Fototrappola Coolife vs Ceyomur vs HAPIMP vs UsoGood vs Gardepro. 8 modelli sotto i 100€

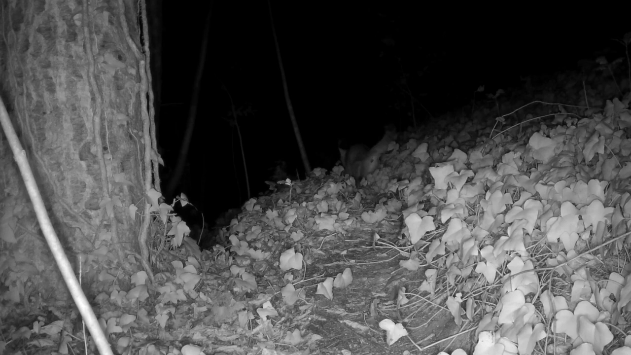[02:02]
immagini di un istrice o di un gatto selvarico che sono veramente eccezionali, sicuramente le starete già vedendo. Sono immagini che sono completamente prive di rumorosità di fondo,
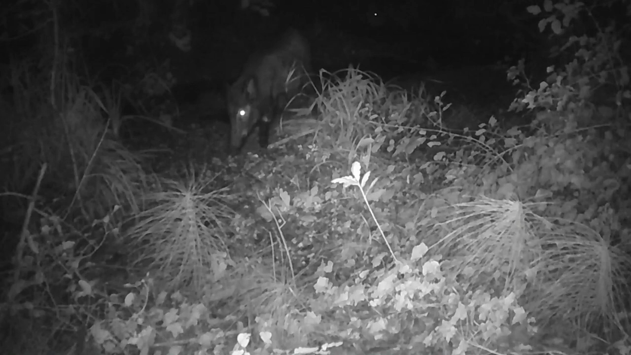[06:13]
È un modello abbastanza buono che si è dimostrato affidabile nel tempo, quindi non ha risentito di umidità, di pioggia, di neve, niente. Quindi è stato un modello che ha risposto sempre molto molto bene e ha dato sempre immagini di buona qualità. I led sono a 850 nanometri, quindi sono led che offrono una buona definizione,
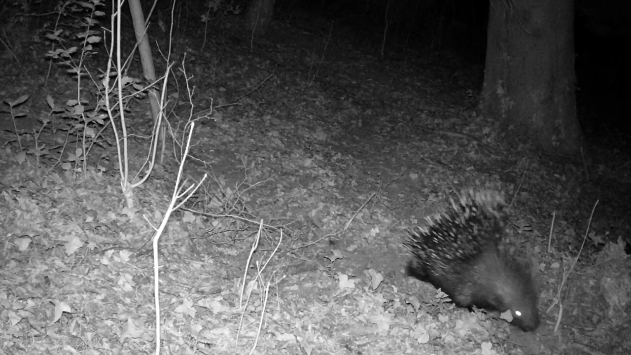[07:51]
Queste fototrappole si alvalgono anche di una tecnologia che permette di ridurre l'intensità luminosa a mano a mano che il soggetto si avvicina alla fototrappola,
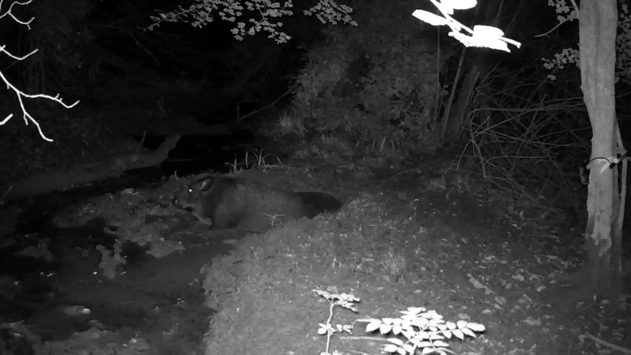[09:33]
Il soggetto si deve trovare però almeno a una distanza di un metro, un metro e mezzo.
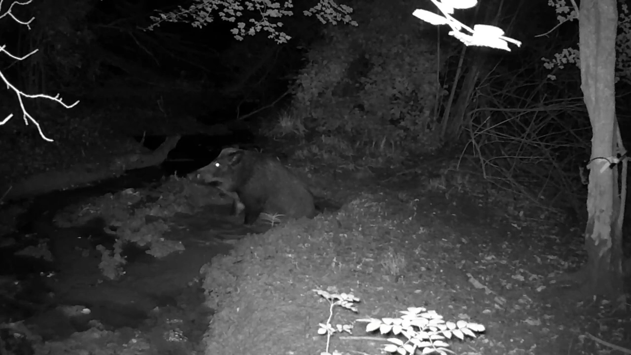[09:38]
Quindi questa fototrappola non ci permette di fare delle riprese a distanza ad avvicinare. Anche le immagini di giorno sono veramente molto belle, luminose e ben definite.
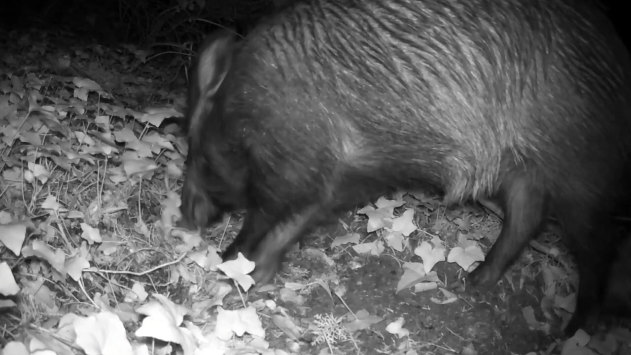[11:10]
però che offrono un'ottima definizione delle immagini di notte. Anche qui c'è l'attenuazione dell'intensità luminosa secondo l'avvicinanza del soggetto.
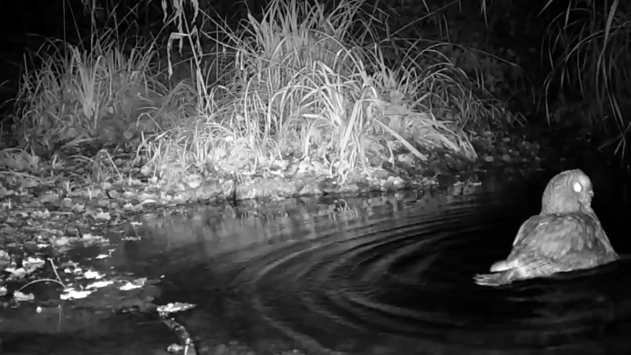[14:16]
Ha i led a 850 nanometri, quindi con un'ottima definizione delle immagini di notte.
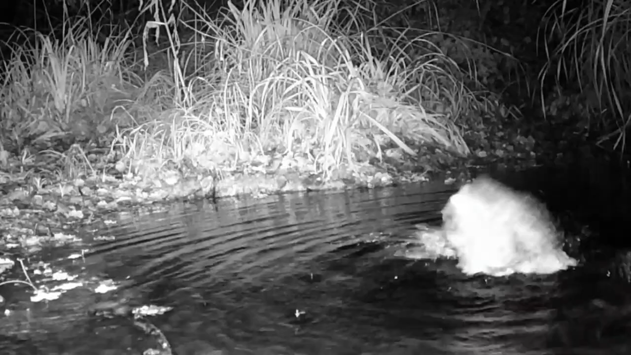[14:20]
Quello che mi piace molto di questa fototrappola è la distanza di messa a fuoco, che è veramente molto, molto bassa. Parliamo di intorno ai 30-35 e massimo 40 centimetri, quindi mi permette di fare delle bellissime riprese, sia di notte che di giorno.